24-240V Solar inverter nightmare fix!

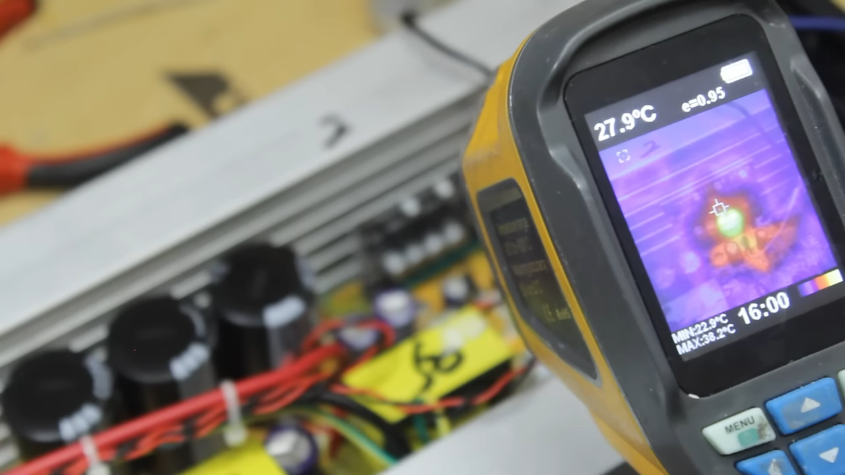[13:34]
On screen: spot 27.9°C, max 38.2°C
The hotspot's at 28 Celsius. I'm going to go up to 3 volts now. We're now rapidly climbing to 39, 40 degrees Celsius, so that is a definite hotspot.
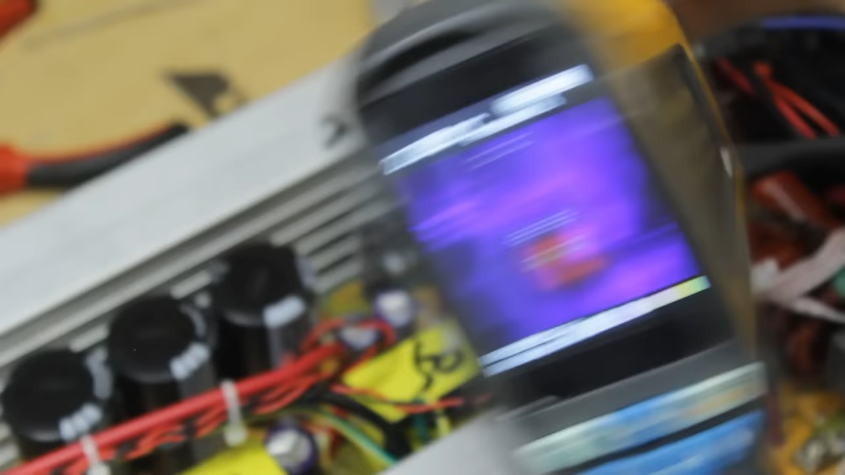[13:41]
I'm going to remove the current, and just because this is a pretty cheap thermal imaging camera, the resolution isn't great, so I'm going to see if I can just hone in on the spicy component by having a little feel around here.
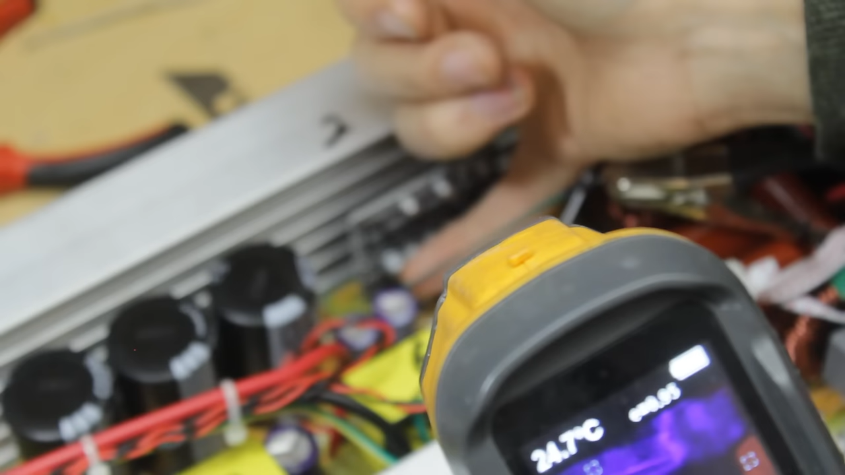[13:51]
So to be honest, with the finger, it could be either the capacitor or the drive IC, so let's go a little bit hotter.
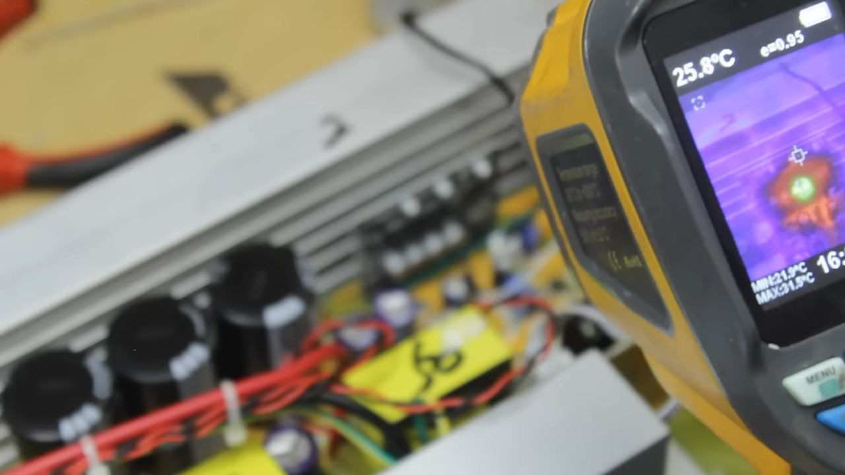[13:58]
On screen: spot 25.8°C
Another trick we can do is once it gets above like 60, we can spray some isopropyl alcohol on the board, and whatever it evaporates from will be the shorting component there.
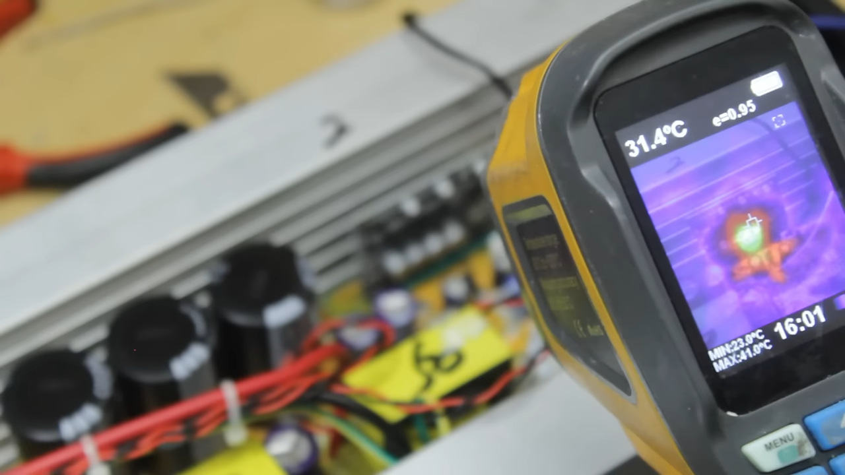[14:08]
On screen: spot 31.4°C
Okay, we're up at 43 degrees Celsius now. Let's have a little feel. Ah yes, these capacitors down here feel absolutely fine.